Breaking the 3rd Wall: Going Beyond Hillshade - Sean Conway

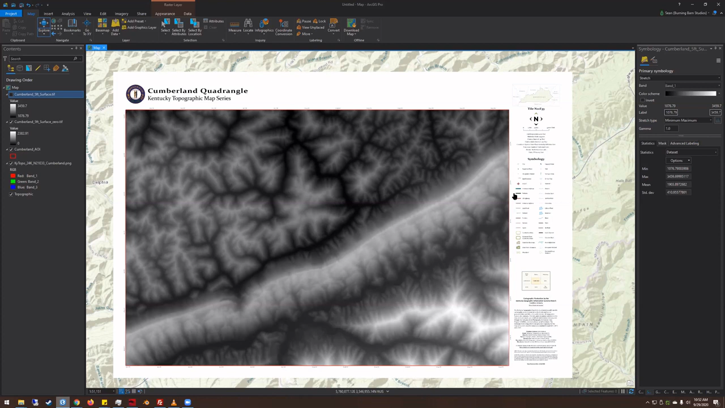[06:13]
they actually cast on other objects within the scene and into the margins which is not something you can do currently that I'm aware of with ArcGIS. QGIS does offer a new add-on called ray shader which does something similar. So if you're familiar with ray shader you can you can make maps similar to that in QGIS but let's go ahead and start bringing this into blender.
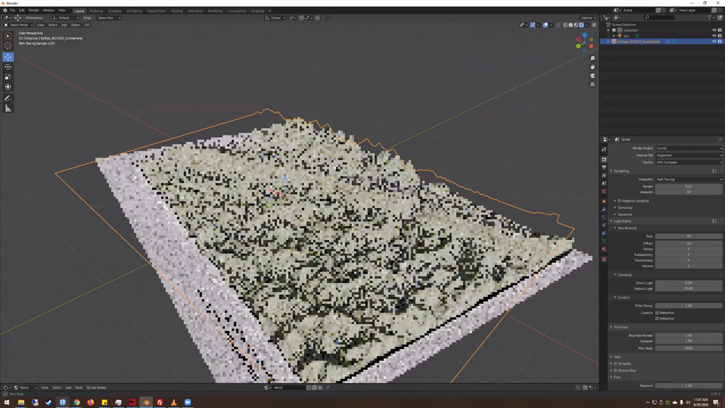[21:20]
So I'm a little slower to work with, uh, takes a moment to render back out, but you still have an idea of what it looks like.